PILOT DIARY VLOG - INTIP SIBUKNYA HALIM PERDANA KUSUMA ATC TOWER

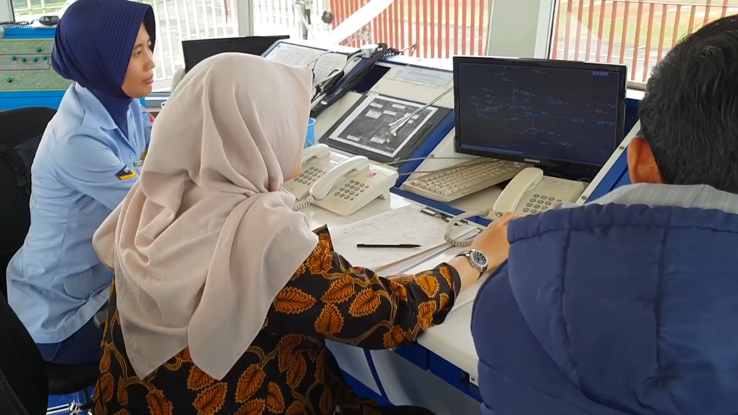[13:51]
Oh ya, Bu, ini boleh nggak saya tanya? Ini tuh apa ya, nih, Bu? Ini kok kayak radar ya, Bu ya?
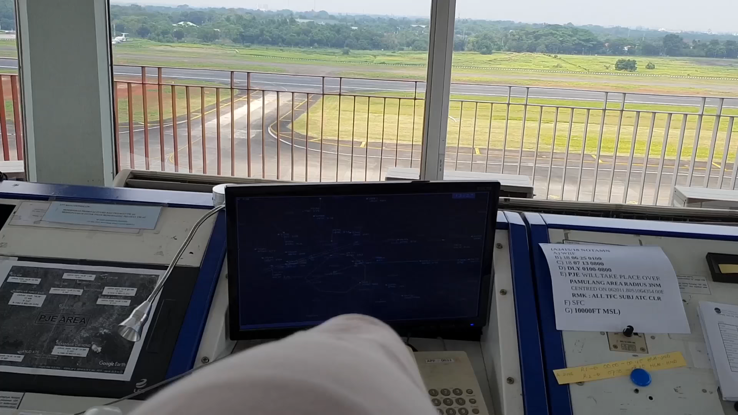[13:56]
Ini sebenarnya radar monitor aja, tapi kita tidak bisa melakukan radar service. Oh, kita tidak bisa, berarti kita nggak boleh radar vektor nggak boleh. Ya, makanya ketika ada pesawat yang misalnya engkes turun, dia minta vektor, langsung kita lempar ke APB. Oh. Terus saya mau tanya,
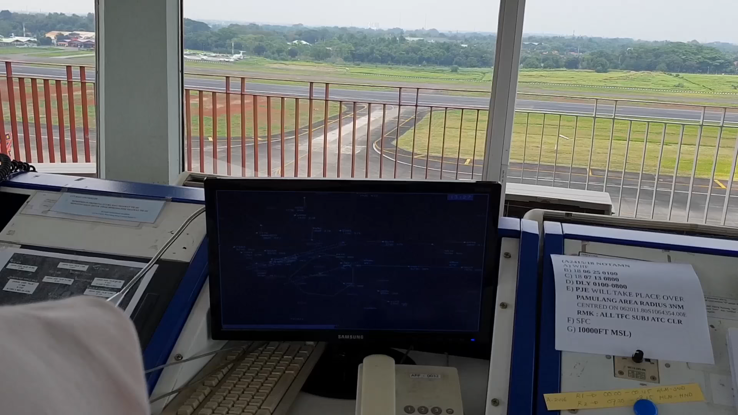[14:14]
berarti ini airspace-nya Halim Tower ini dari 0 sampai berapa kurang lebih? 3.500 feet. Above ground level.
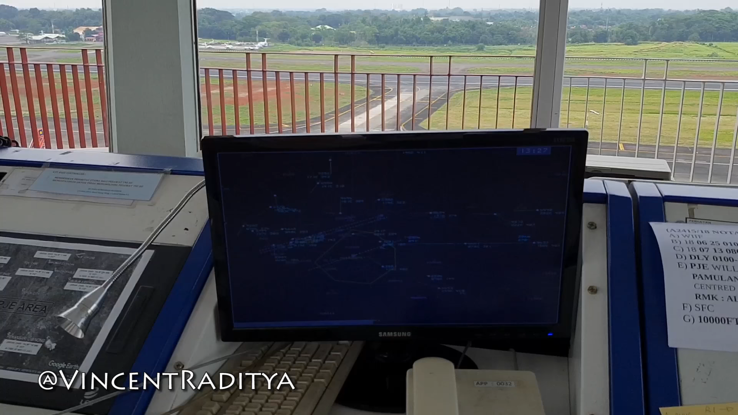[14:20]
Atau oke, okay, above ground level berarti ini 3.500 itu nih yang ini bukan ya?
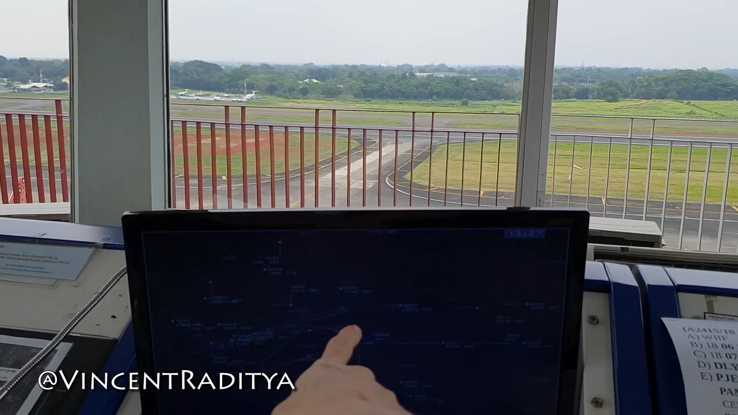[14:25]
Iya, boundary-nya Halim. Oh, begitu ya. Oh, itu boundary-nya Halim.
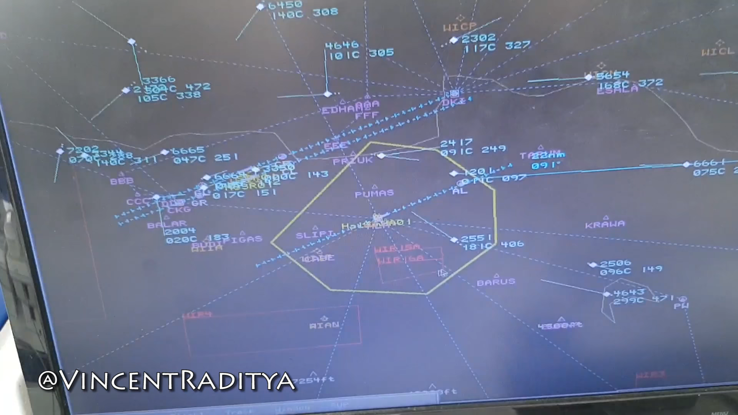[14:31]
Jadi pasalnya mau lihat tuh ya. Sebelahnya Cengkareng. Itu runway 2 tuh Cengkareng tuh ada post area. Ini nih radar. Nah, kalian juga mau penasaran kan apa itu radar?
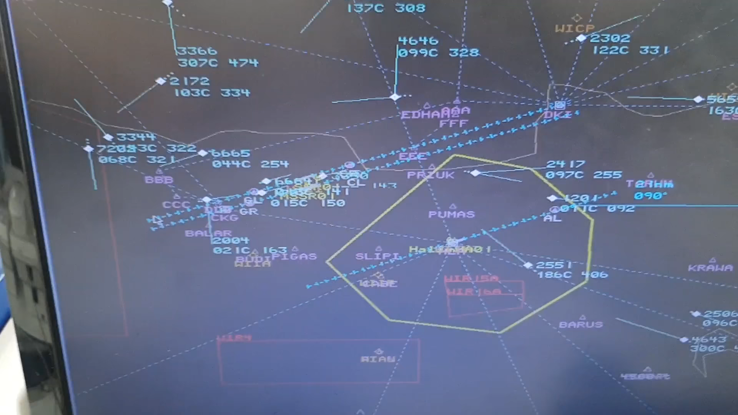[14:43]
Ini yang masuk tuh 20 mile yang kita tarik.
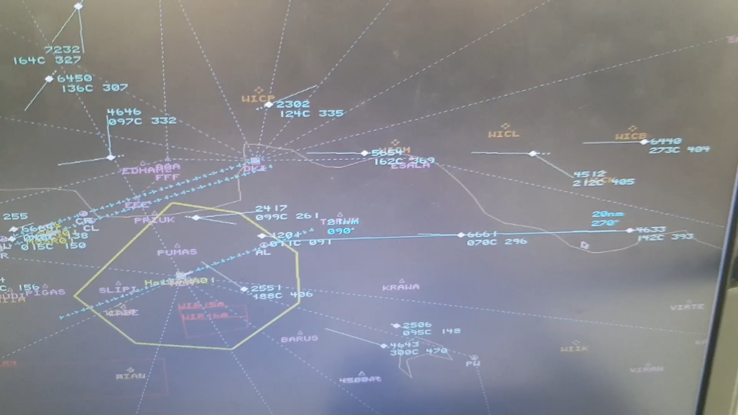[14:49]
Sebagian 911, belakangnya batik 7334. Oh, ini ya? Iya. Itu dua tuh. Jaraknya. Itu skoknya ya, 6661 itu ya? Iya. Ada 4633, Oh, kita tahu.
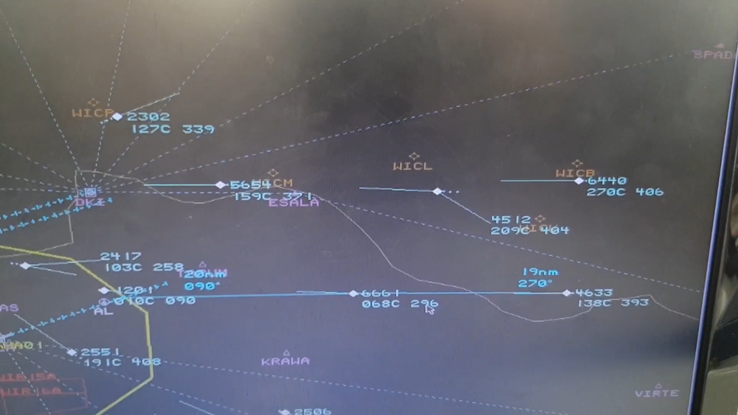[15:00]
Jadi jangan curang-curang. Kau cepat-cepat. Kau cepat-cepat dikit. Nah, ini kurang lebih speednya ini kalau ya kurang lebih 250.
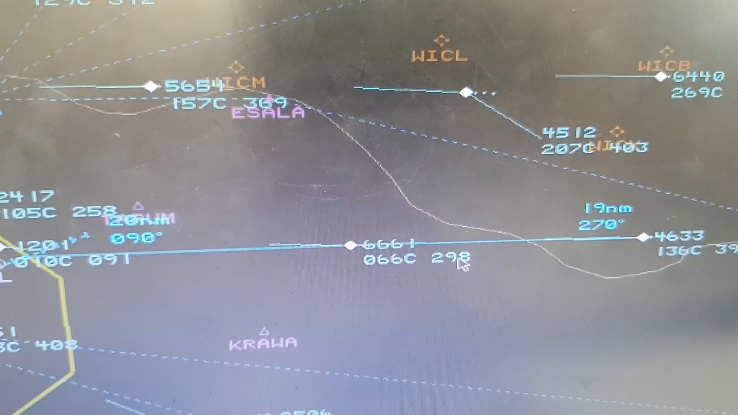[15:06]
Benar ini. Ya kurang lebih. Ya kan kalau ground speednya beda-beda dikit tipis.
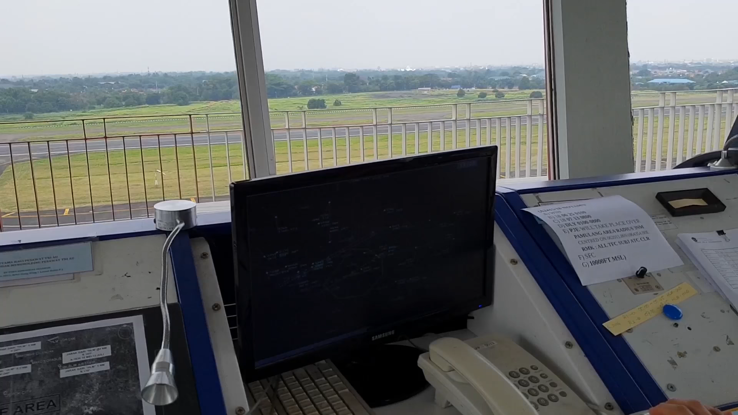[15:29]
Cukup untuk memonitor traffic separation, walaupun kita tidak boleh menggunakan ini sebagai radar service untuk memberikan separasi secara radar vektor, itu nggak bisa. Akan tetapi untuk sebagai visual reference, boleh ya Bu ya?
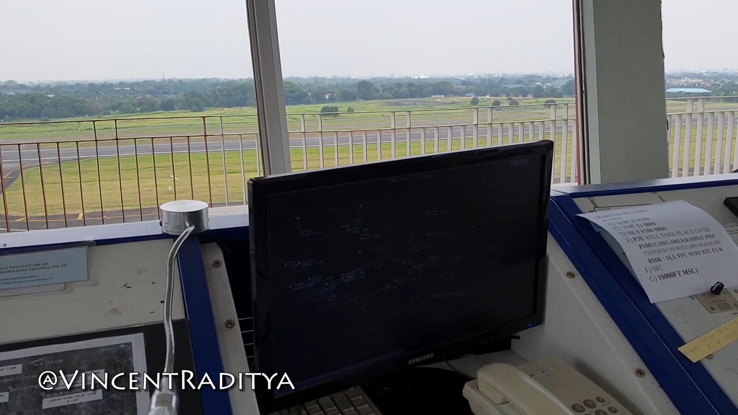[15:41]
Boleh. Oke, okay, makanya kadang-kadang kita Halim Tower pun kadang-kadang begitu di handover.
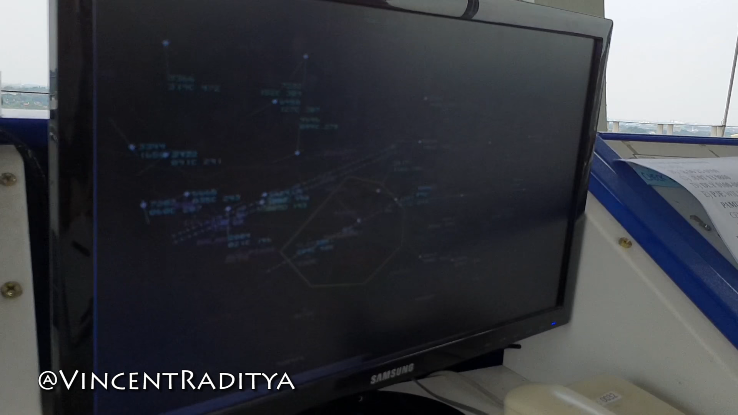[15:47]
Oke, okay, clear for ILS approach runway 24, contact Halim Tower 12305, kata dia.
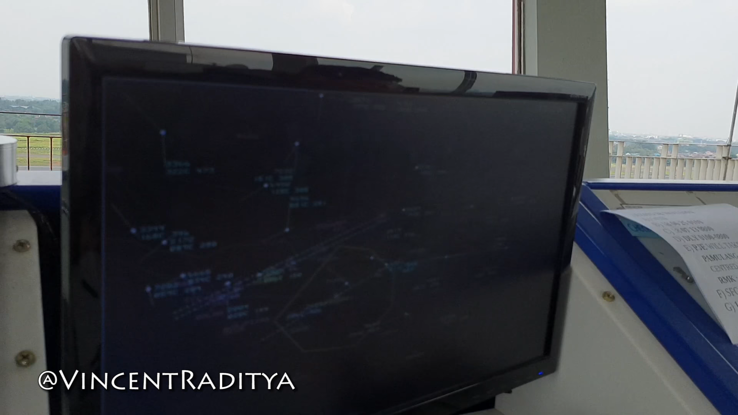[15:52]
Nah, ternyata Halim Tower pun bisa memonitor dia jarak kita. Soalnya ini ada kesulitan sedikit karena ini mesti backtrack ya Bu ya?